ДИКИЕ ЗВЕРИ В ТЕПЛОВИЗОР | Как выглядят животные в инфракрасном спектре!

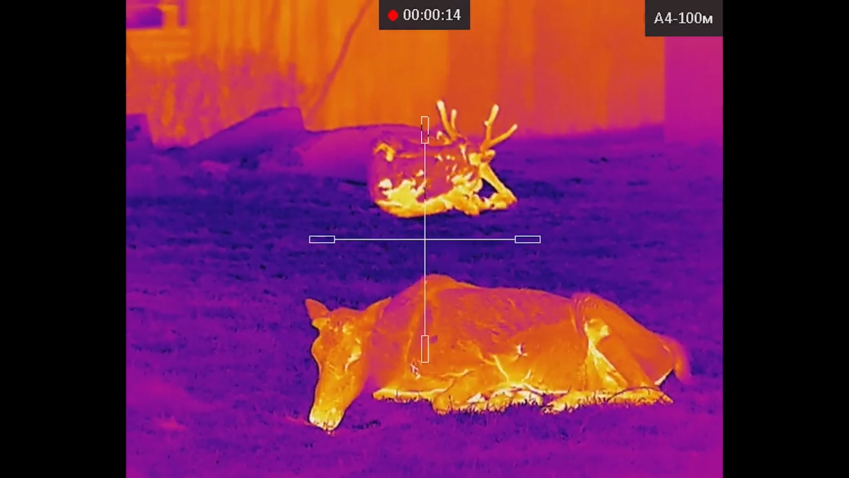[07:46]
наслаждаются отдыхом а мы идем дальше подошли мы к другому вольеру и даем
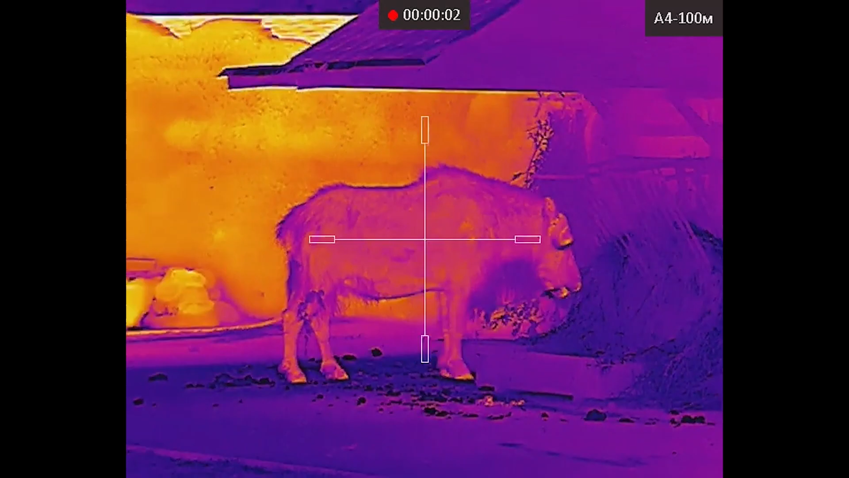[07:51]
вам несколько секунд определить что же это за животное
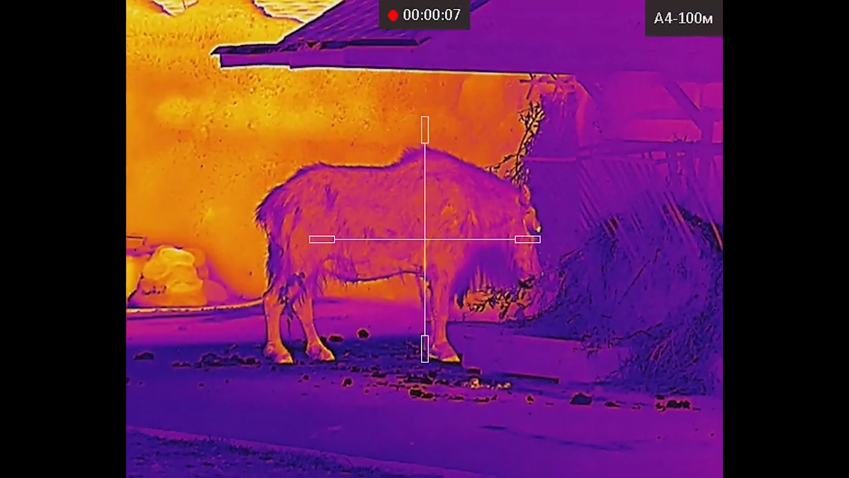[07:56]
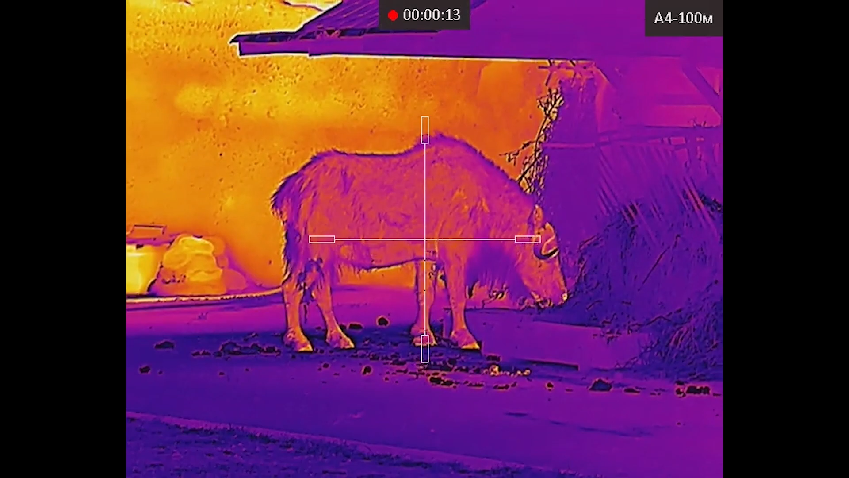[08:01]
и это дорогие друзья овцы бык вот сейчас так вот он обедает кушает травку переведем их
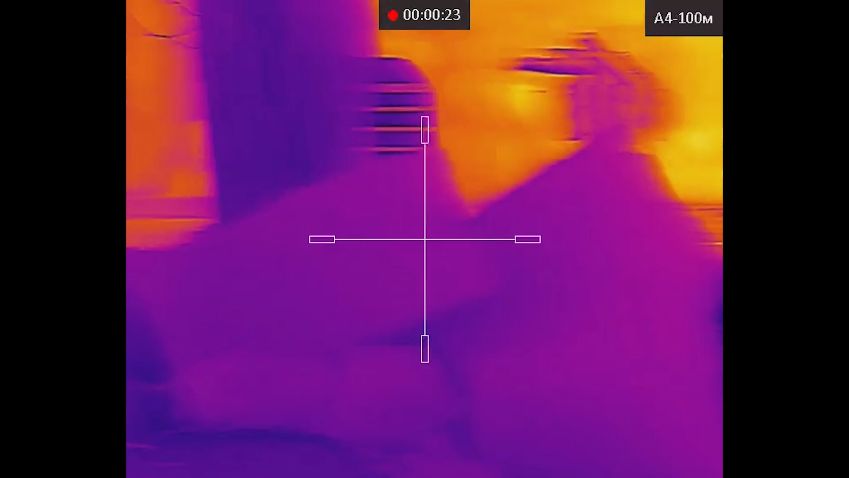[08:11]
тут несколько вот он самый большой
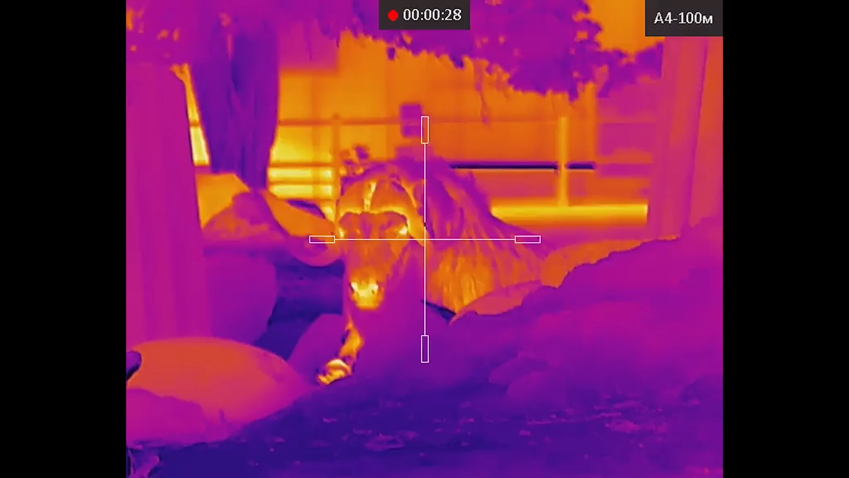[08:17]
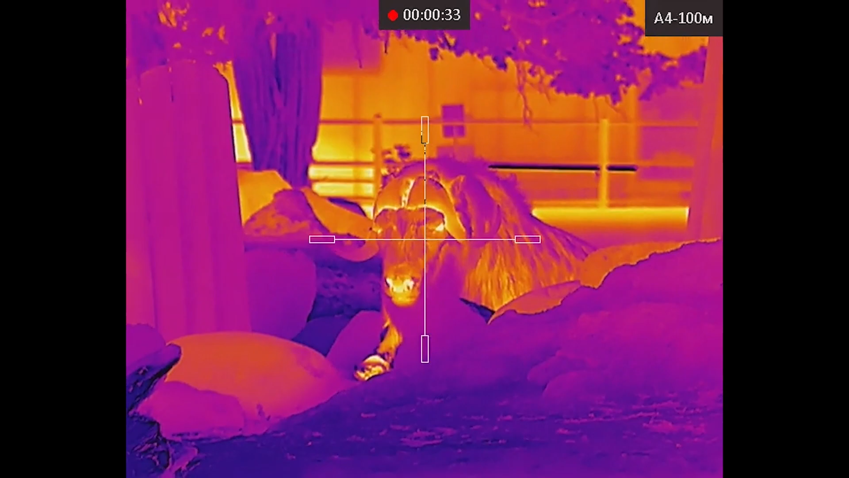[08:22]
самый большой сидит тоже обедает чуть по отдаль
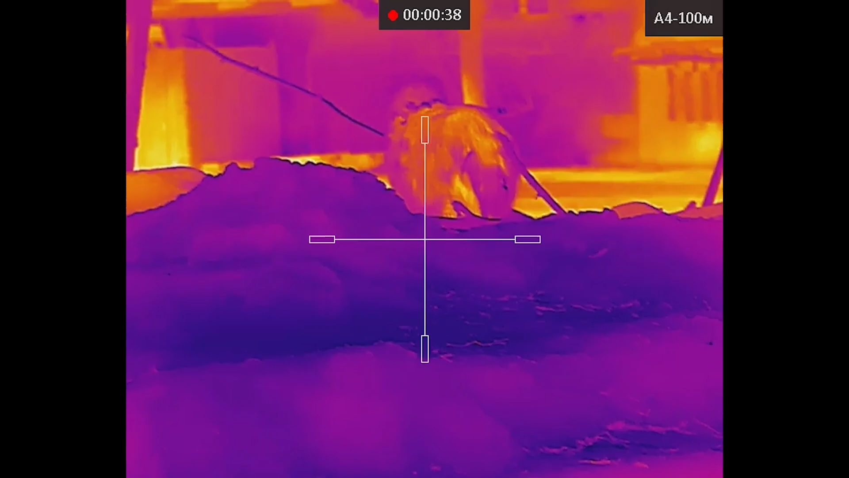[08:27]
можно еще одного увидеть он правда стоит к нам явно не передом
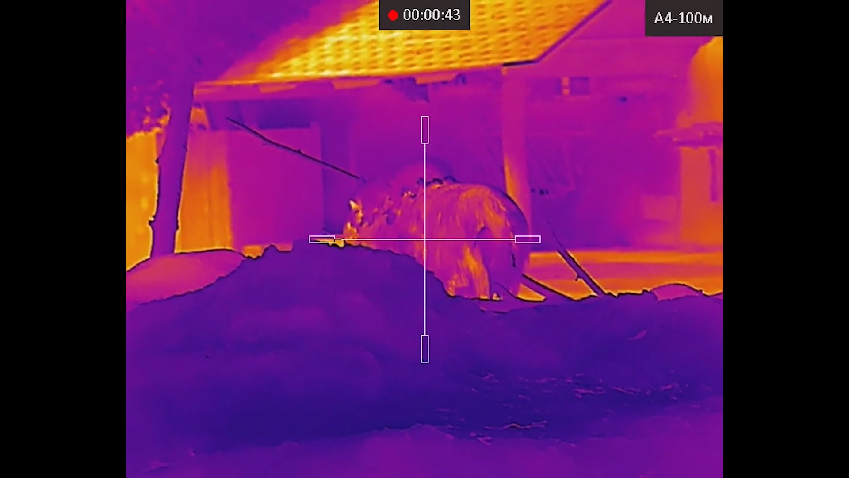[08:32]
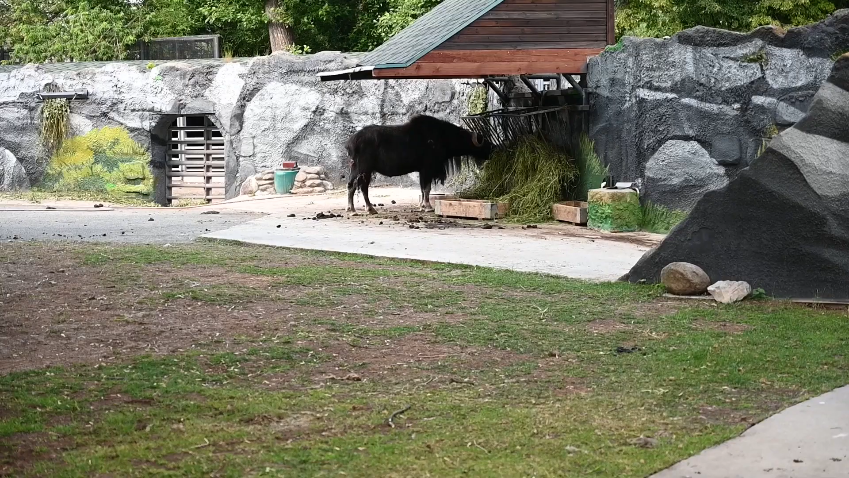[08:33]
ну а мы пойдем дальше смотреть в тепловизор животных мы подошли к вольеру
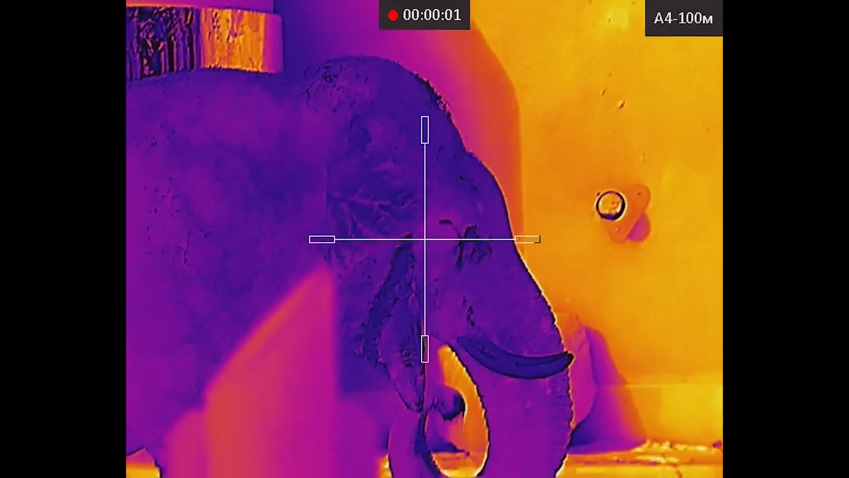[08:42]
как вы думаете с кем конечно это очень легко это слон
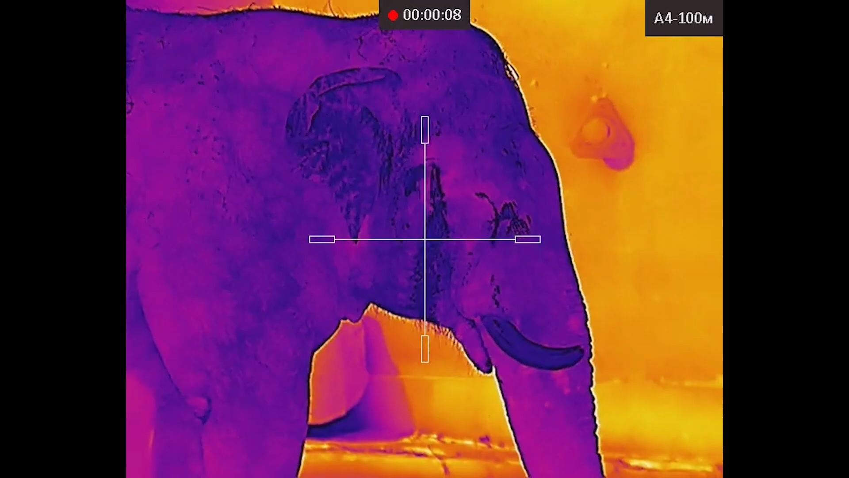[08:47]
вот так он выглядит в тепловизор он кстати не выглядит тепленьким он такой я бы сказала даже холодный
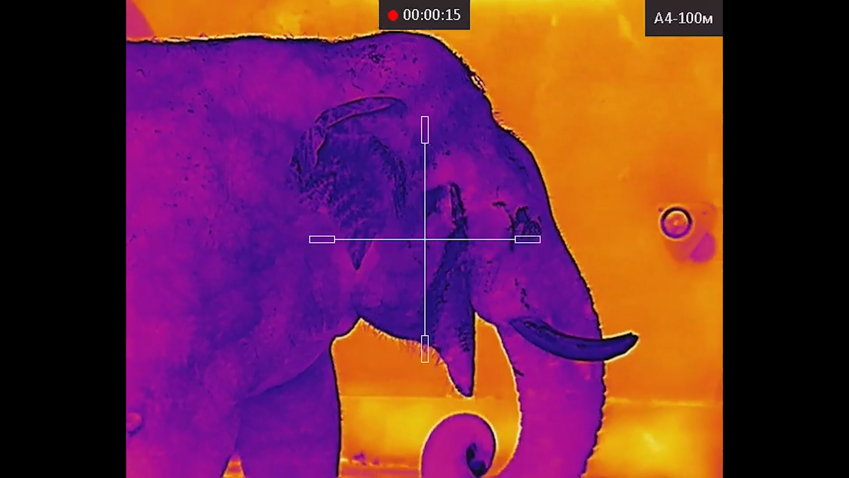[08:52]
вот дети пищат из восторга съемочная группа тоже
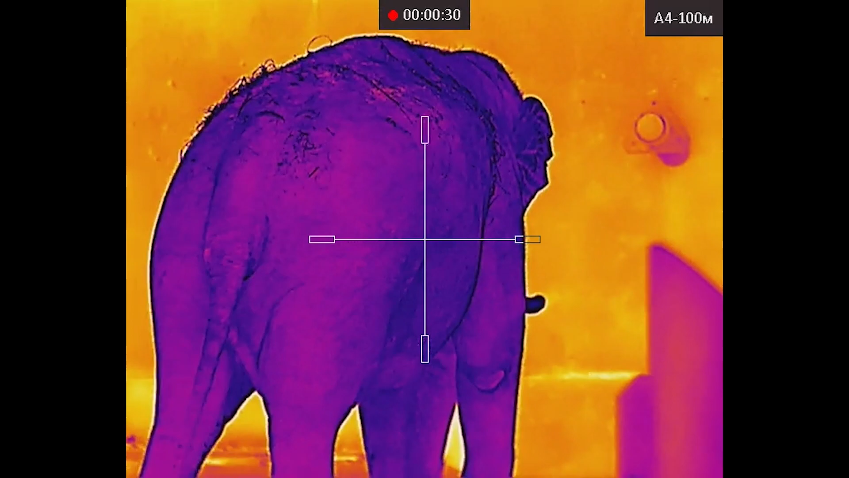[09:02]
вот так он выглядит в тепловизор бивни все видно вообще очень хорошая детализированная
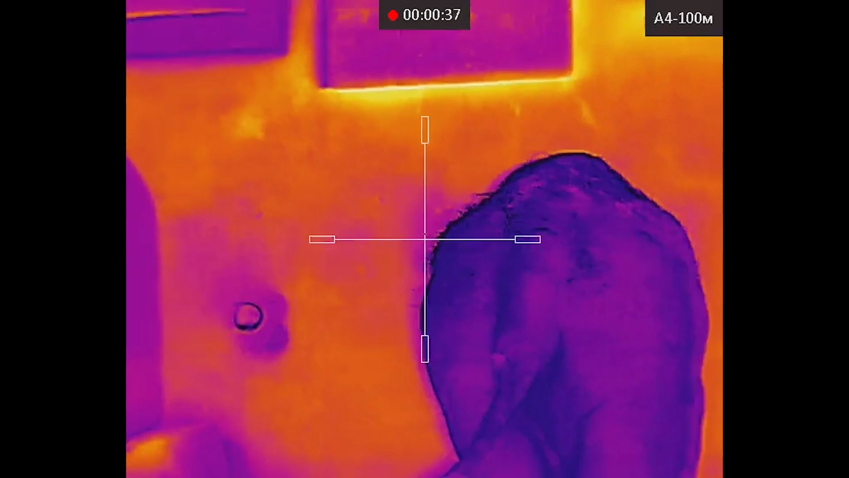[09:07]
картинка думаю если бы мы отошли дальше то его бы тоже очень хорошо было
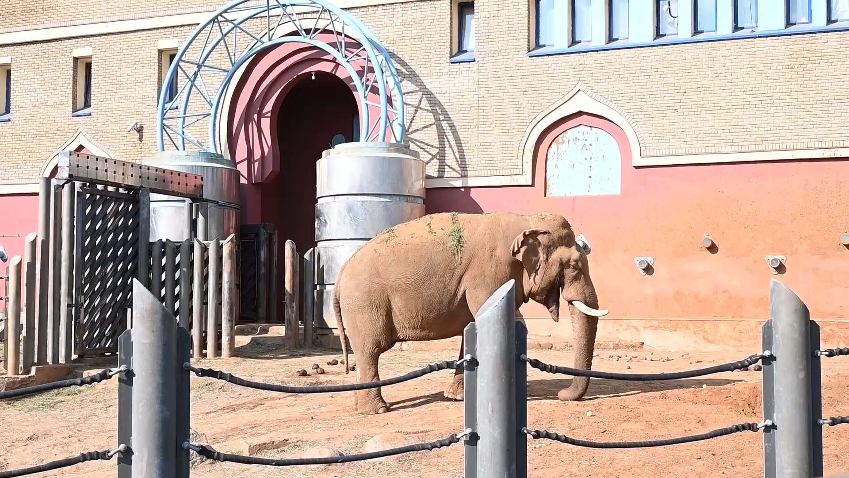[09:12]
бы видно все мы двигаемся дальше
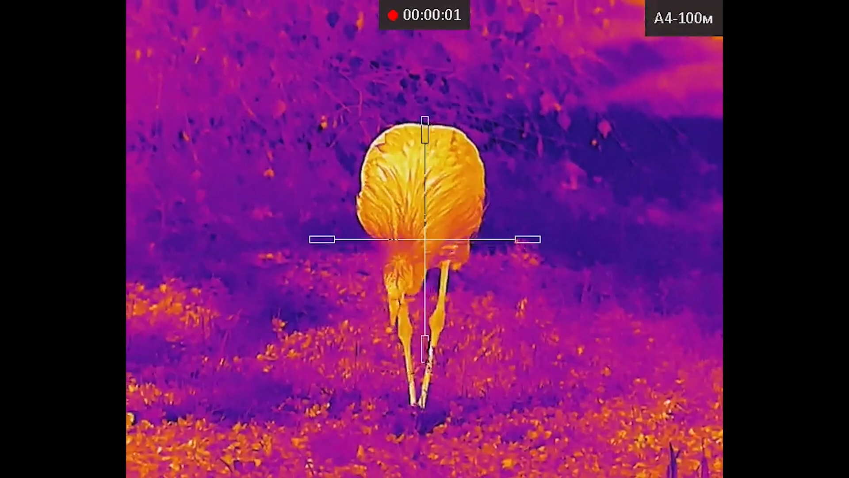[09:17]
по пути нам встретился еще один вольер с птицами как вы думаете
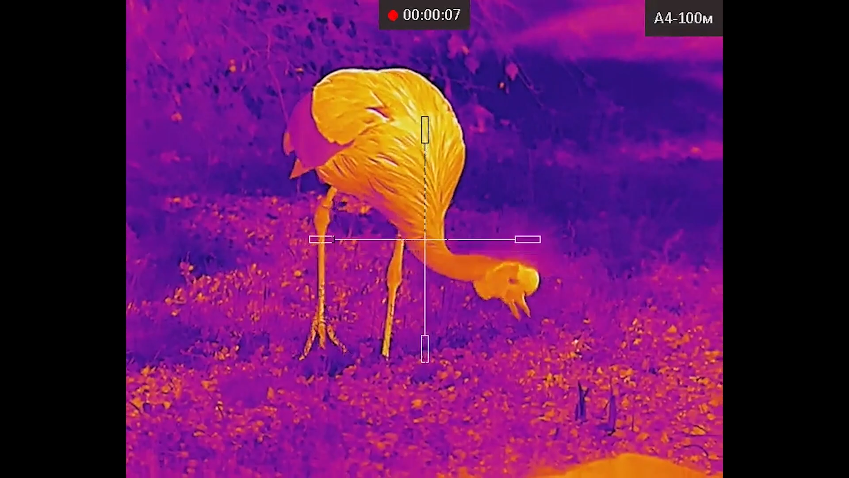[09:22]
кто это даем несколько секунд смотрите какой красивый
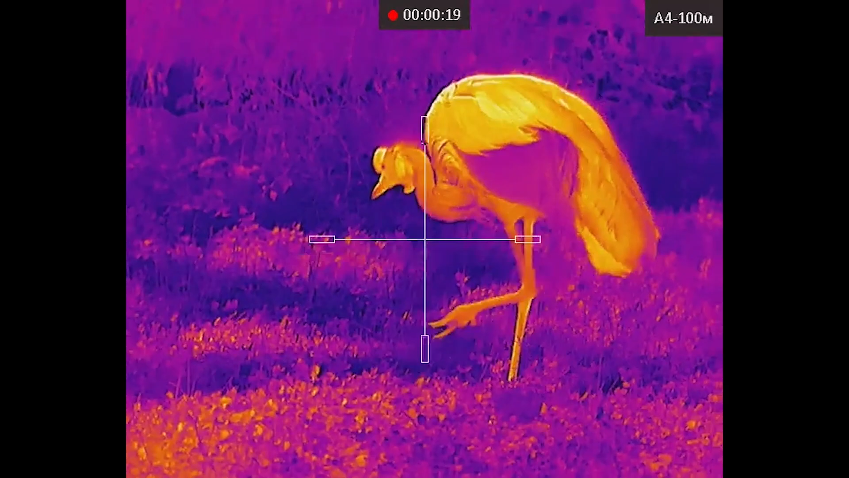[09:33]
что и это у нас журавль у него тоже видите обед кушает
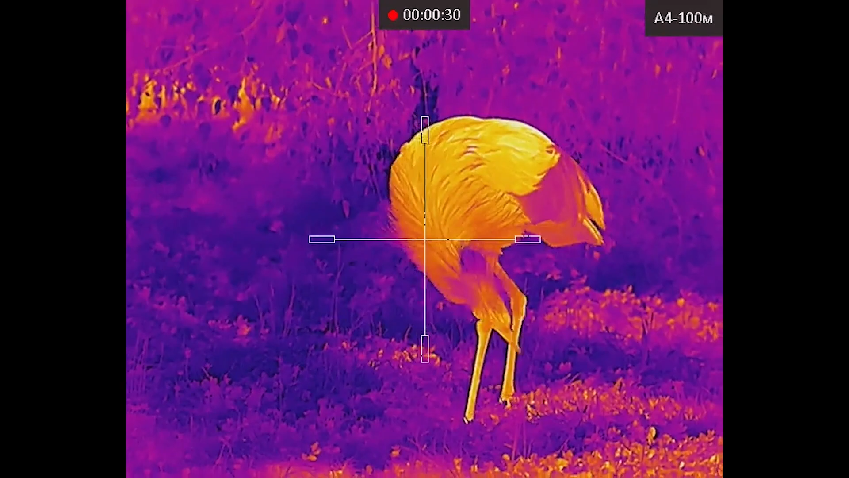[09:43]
сразу прошу прощения за тряску которую
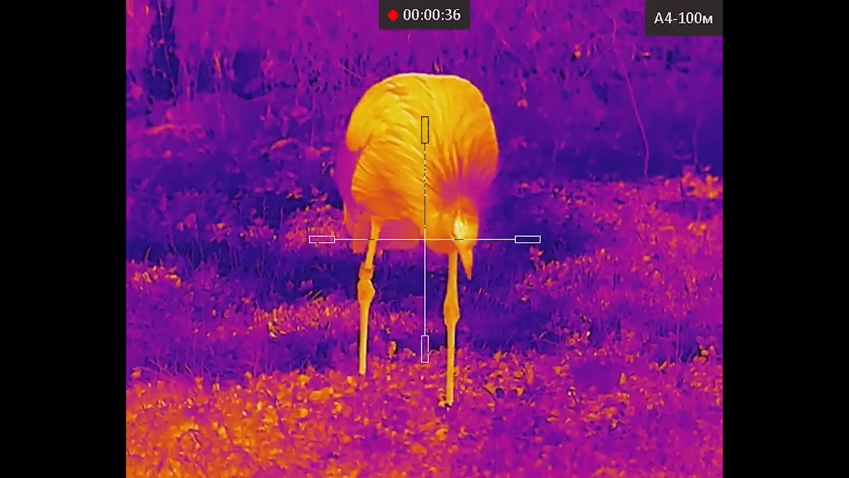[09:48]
приходится вам видеть потому что снимаем с рук
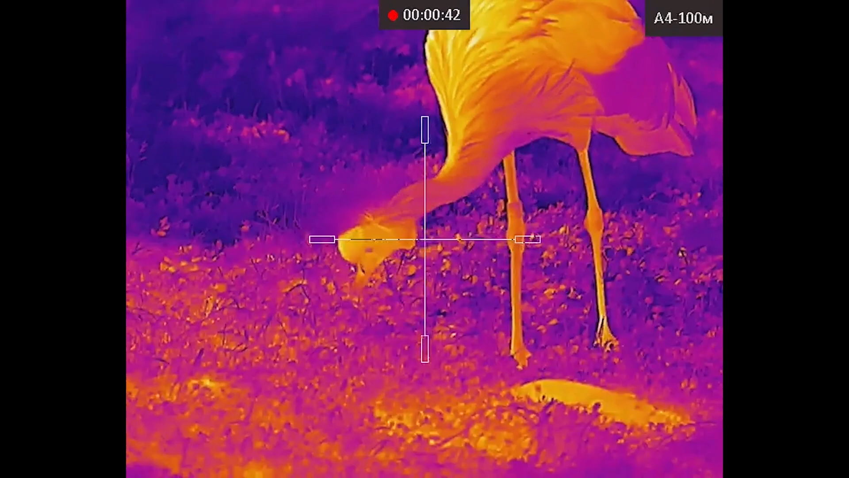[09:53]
тепловизор тепловизионный прицел не ставится на штатив поэтому вот что имеем